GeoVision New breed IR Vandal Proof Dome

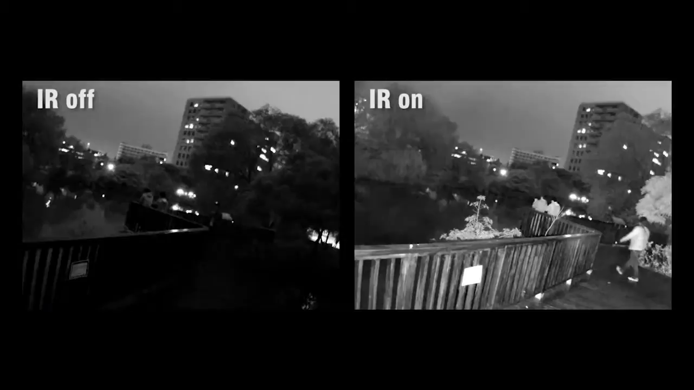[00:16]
The use of external IR LEDs underneath special IR plastic reduces IR reflection and improves IR light transparency for high-quality images in the dark.